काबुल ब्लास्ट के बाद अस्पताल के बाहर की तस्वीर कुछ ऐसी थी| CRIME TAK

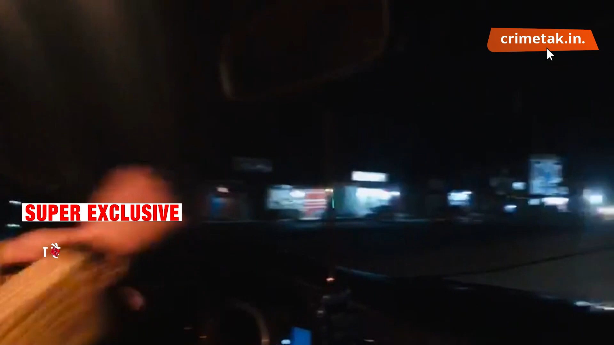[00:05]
I'm going to now to hospital on the way you see in the photo in a video the people are killed in this